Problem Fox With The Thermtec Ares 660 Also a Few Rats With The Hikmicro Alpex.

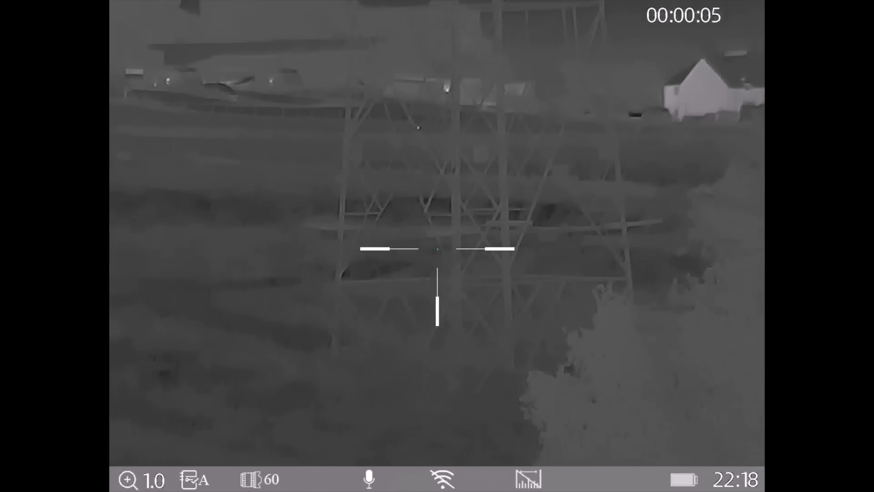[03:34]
Pick up an heat source here coming down behind this pylon, but it's just an error.
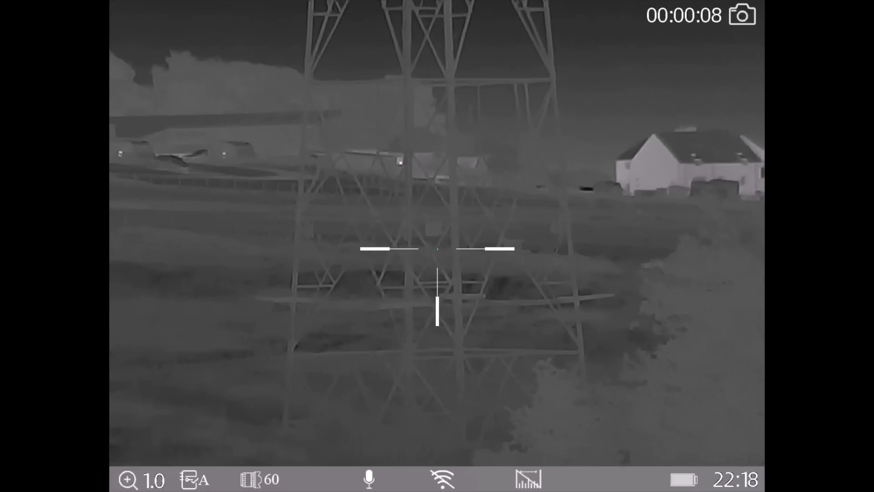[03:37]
So I just checked the Thermtec picture here just to make sure everything's spot on,
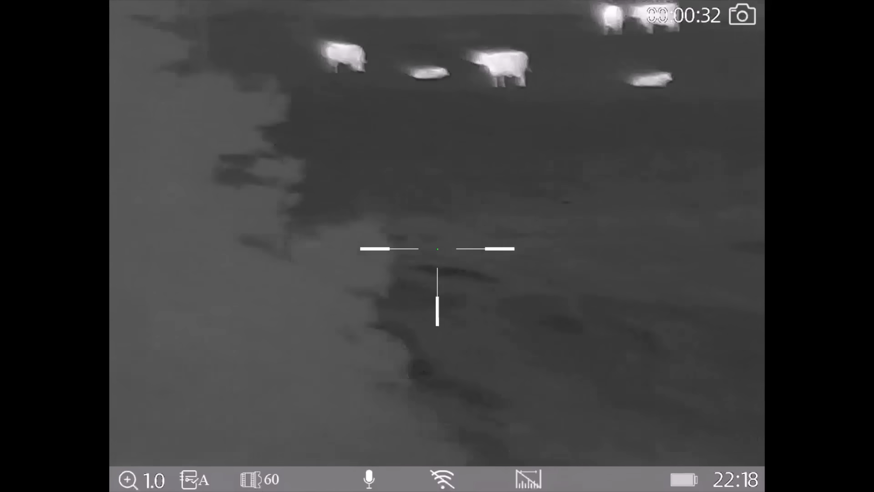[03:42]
and I think you know who this rabble is here
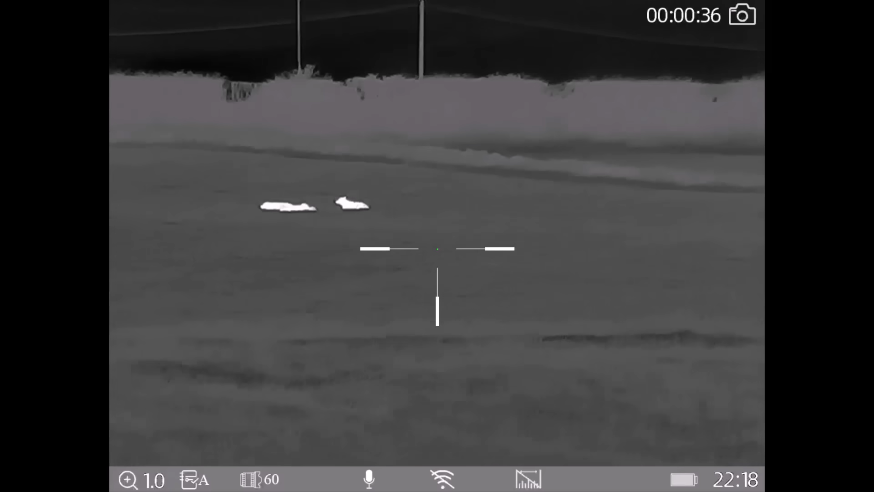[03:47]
because they seem to follow me all over the place on this farm. So yeah, everything's set up now, perfect. I've just got to see if this duck killer does turn up.
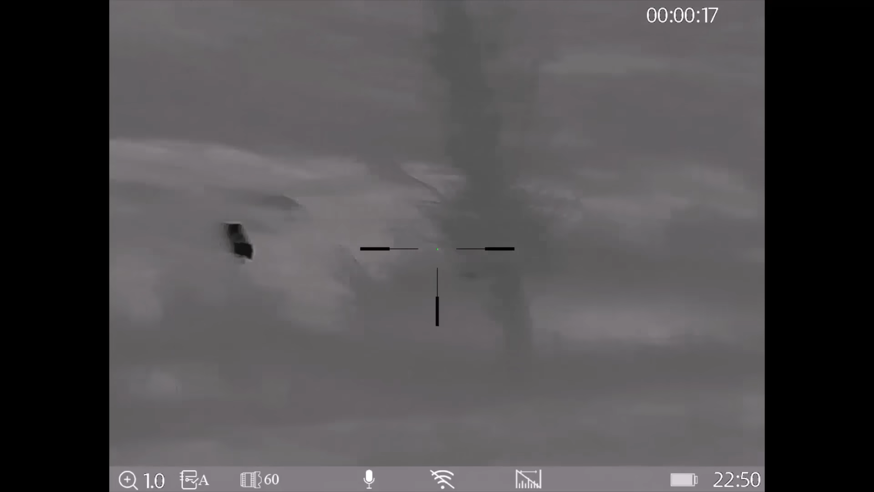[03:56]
The Thermtec here is in black heat, and this badger turned up.
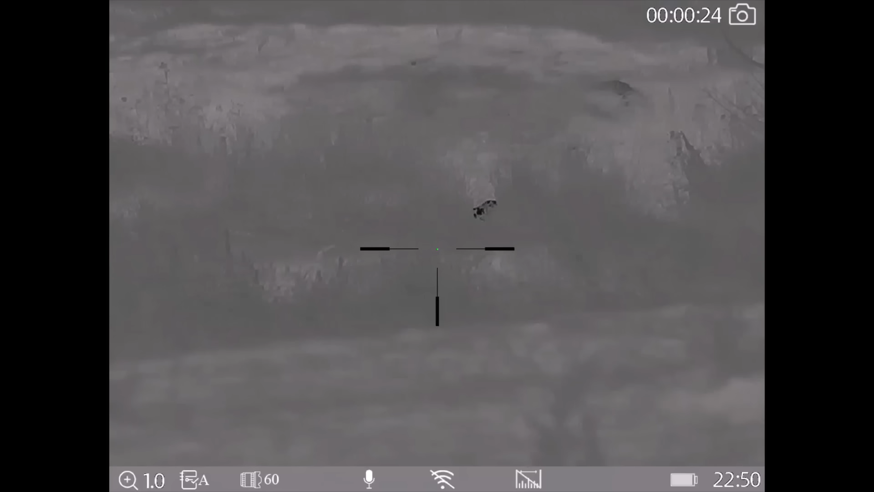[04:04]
And we don't shoot badgers here in the UK, so he gets left alone.
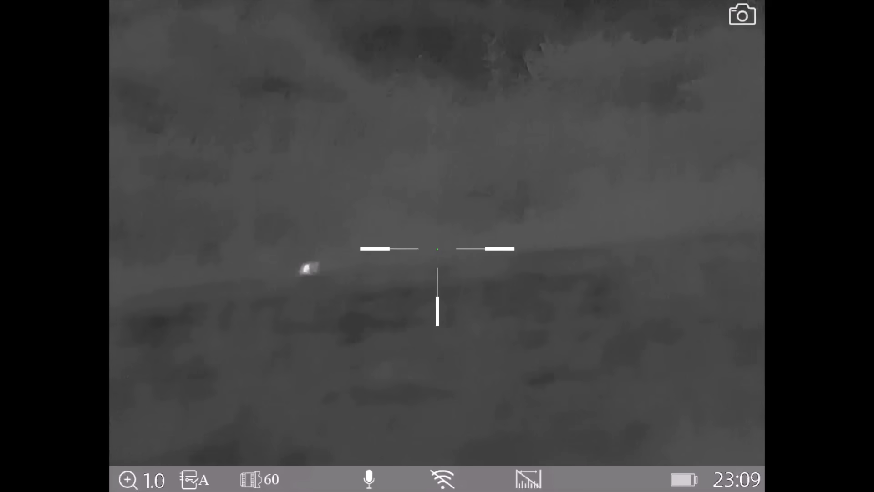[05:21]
fox here is about 50 yards in front of me, but he's down a dip and I can't just take the shot.
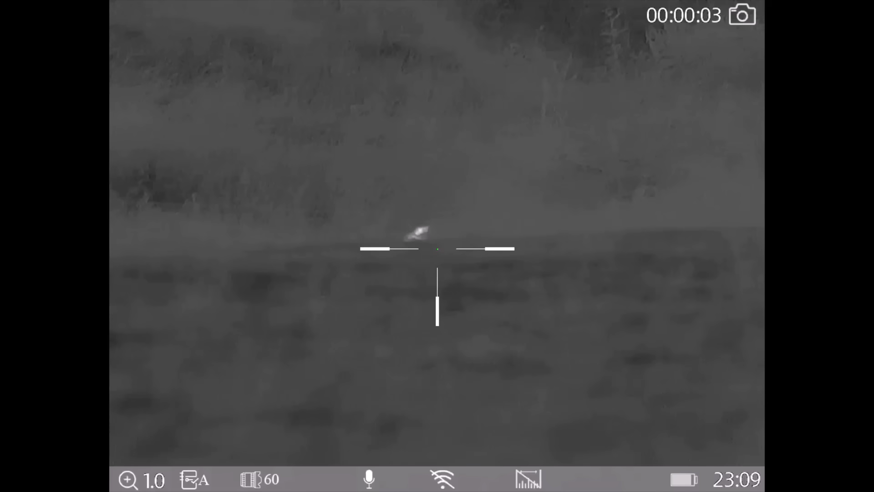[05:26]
But there's no rush because he's got his back to me and he's no idea I'm here,
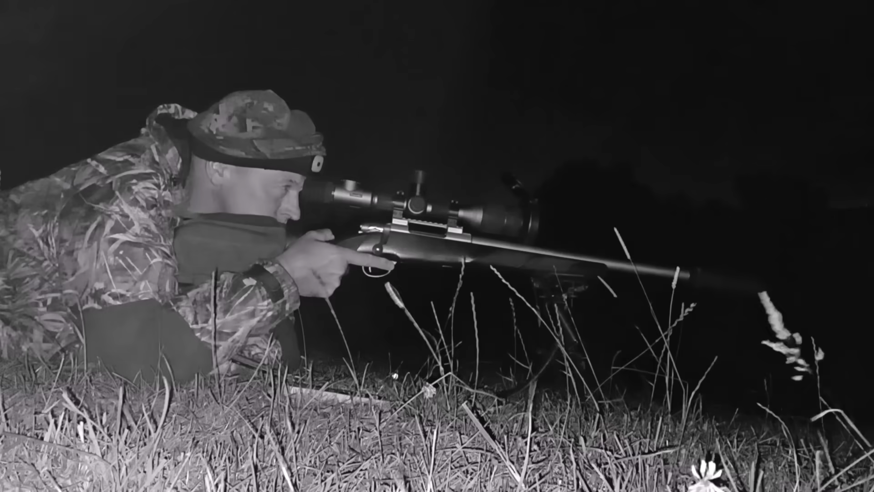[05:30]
so I've got to just wait for him to move so I can get a better shot.
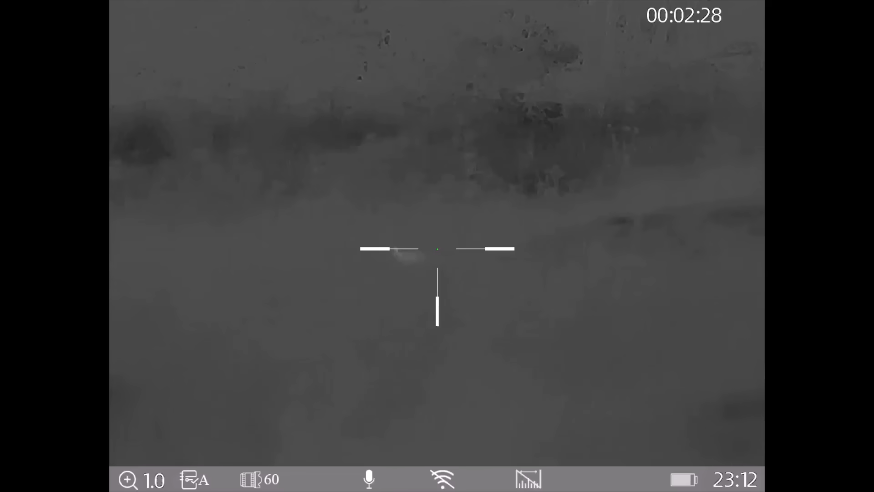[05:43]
I am talking here, but you can't hear me, so I'm doing a voiceover. But I'm just explaining that this fox were 50 yards in front of me, and he had no idea I were there. You know, I had the wind in my face, and I were using thermal, which is, you know, this is the good thing about thermal. It's pure stealth, and, you know, nothing has no idea you're there. And also, this fox had caused a lot of damage, and it was a good fox to get out of the way. We don't get hundreds of foxes around here, but what a few we get, you know, they do cause damage.
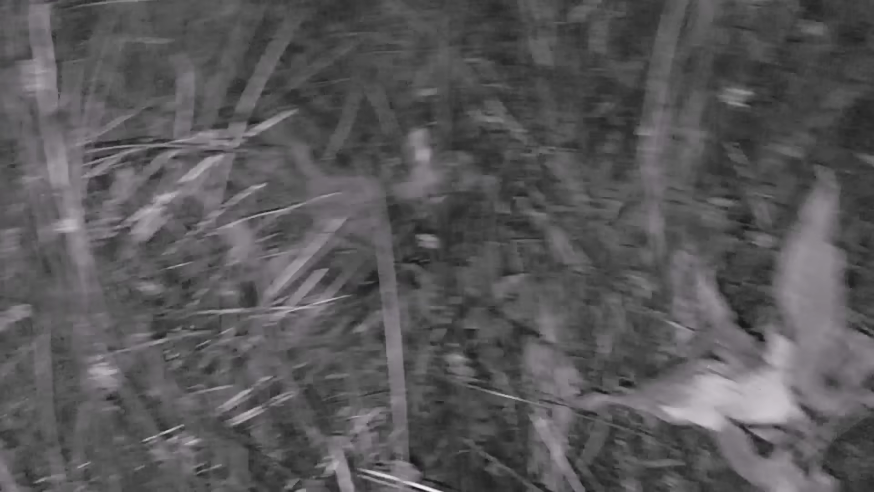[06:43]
It's just there. But I'm going to get him now, pick him up and leave him for the farmer to see. So yeah, nice one.
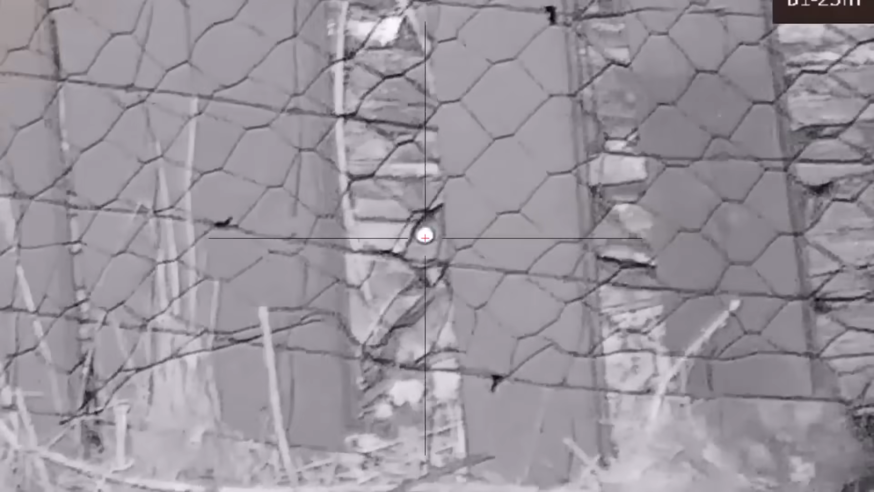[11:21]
Anyway, that's it for now. And once the weather finally picks up, I should be out fox shooting with the new Infrared TD70,
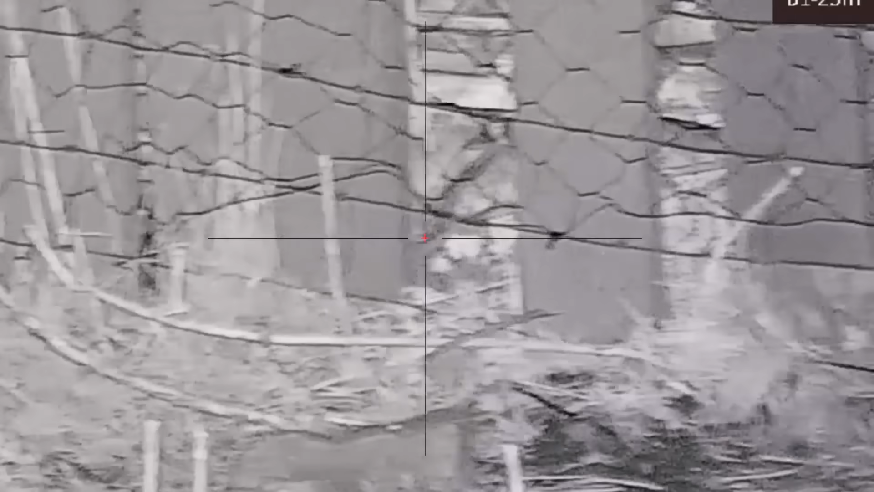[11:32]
because I do like this scope.